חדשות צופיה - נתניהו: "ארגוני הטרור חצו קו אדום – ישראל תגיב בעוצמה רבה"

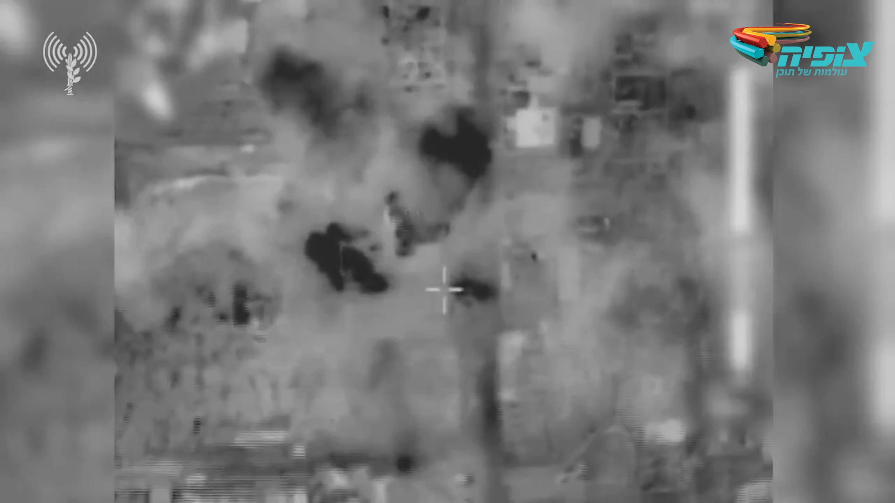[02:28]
עשרות מהם יורטו על ידי לוחמת כיפת ברזל צהל איבה את מערך ההגנה האווירית במרכז הארץ ודובר צהל תתלוף והדיזיל במען
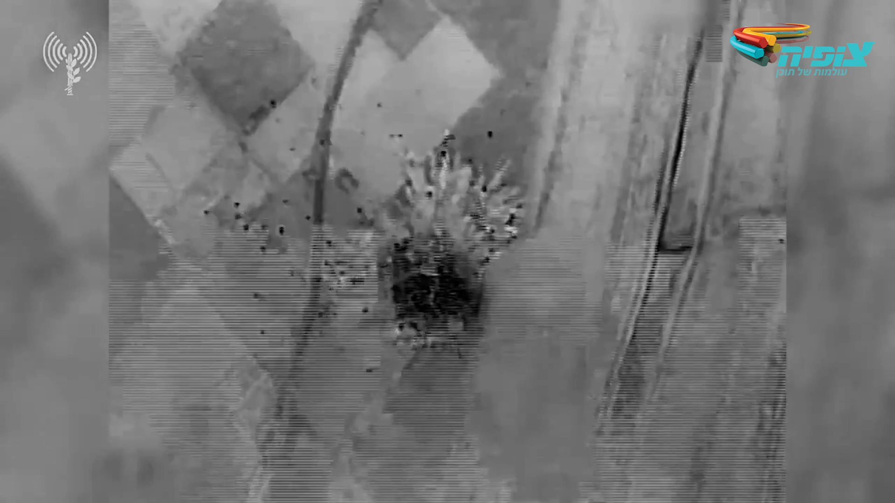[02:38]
עדכן כי במסגרת מבצע שומר החומות תקף חיל להעביר במהלך הלילה
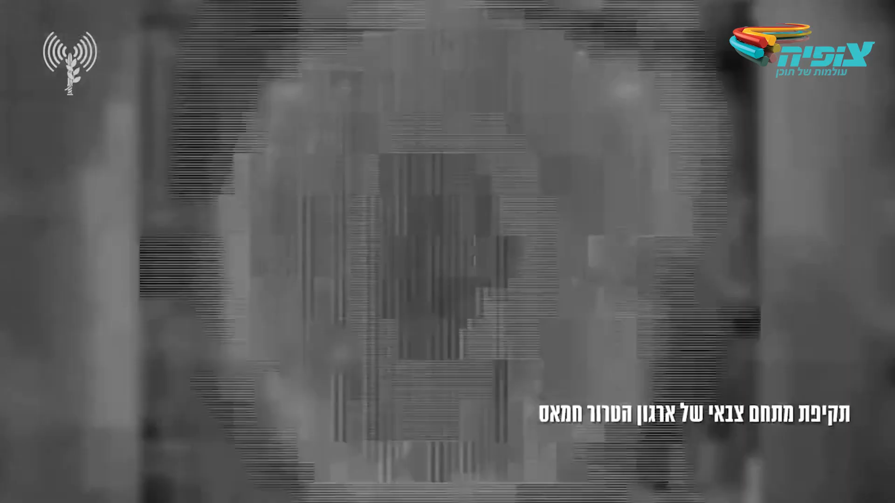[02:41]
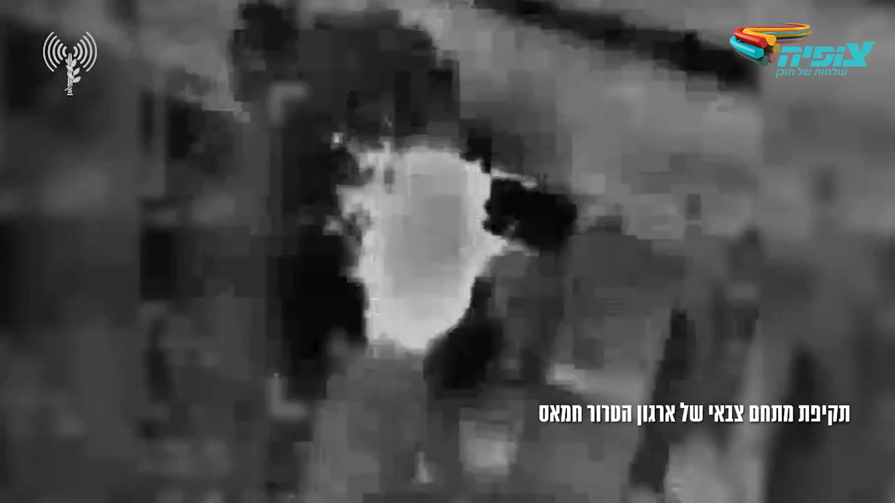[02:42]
למעלה מ-130 יעדים
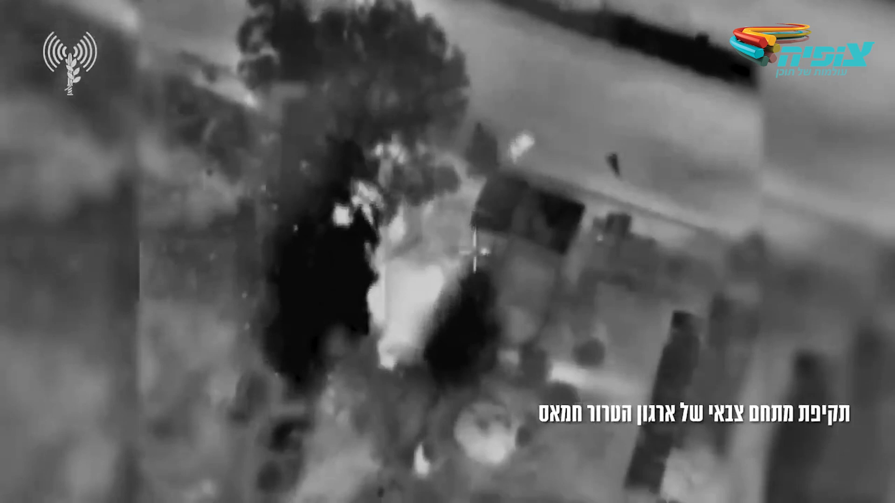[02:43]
של ארגוני הטרור ברצועת עזה במספר גלים בשני גלי התקיפה הראשונים הודקופו אתרים ליצור אמצעי לחימה של חמאס בגל השלישי הודקופו מטרות
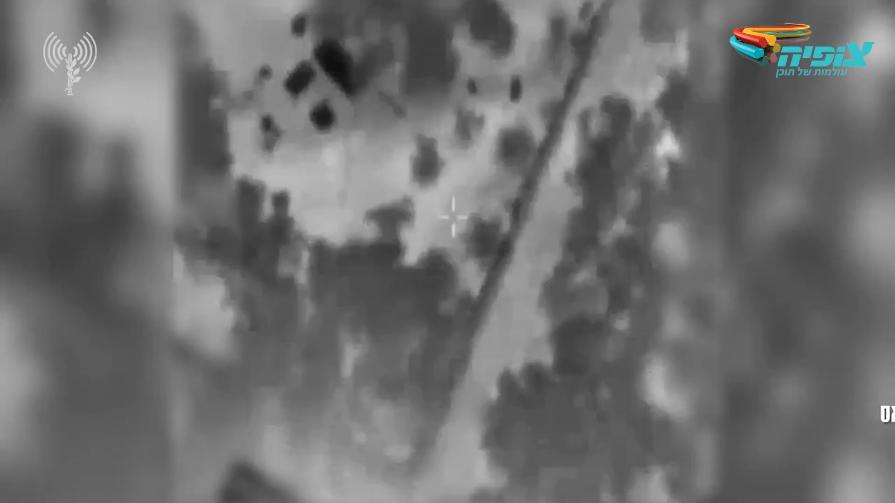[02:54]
של חמאס והג'יהאד האסלמי שכללו אתרים ליצור אמצעי לחימה ומתחמים צבאיים